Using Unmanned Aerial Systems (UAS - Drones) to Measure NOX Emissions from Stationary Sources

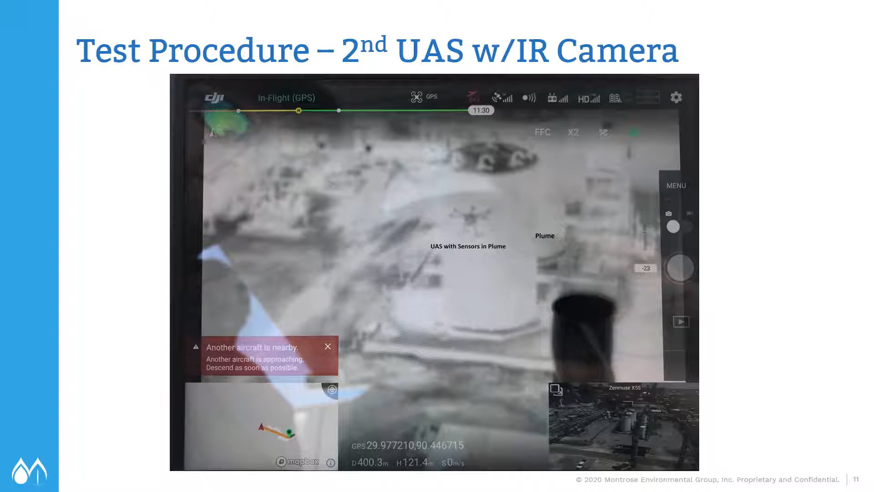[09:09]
And, uh, using that technique, um, along with the CO2 measurements, we're able to better locate the drone in the plume. And you can see this in the CO2 data. This is day one on the East stack.